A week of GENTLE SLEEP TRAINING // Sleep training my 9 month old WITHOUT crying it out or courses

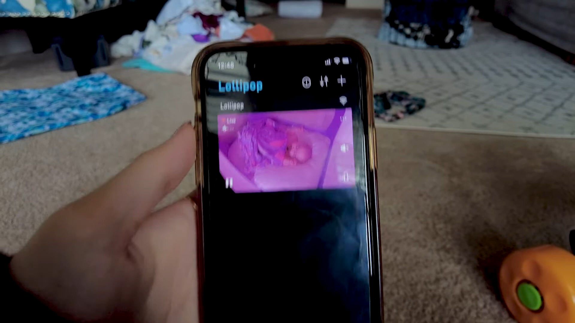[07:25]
now and i can see her she's okay she's sleeping i don't know why i
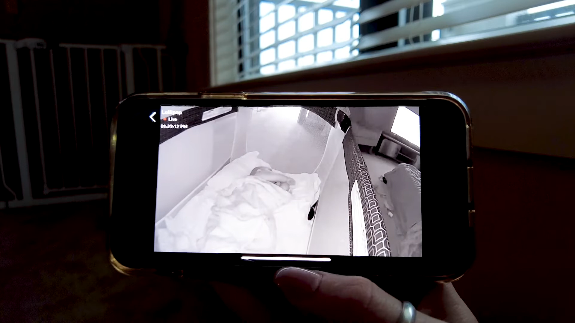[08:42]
love having this baby monitor i could sit here and watch just like all day long she slept for an hour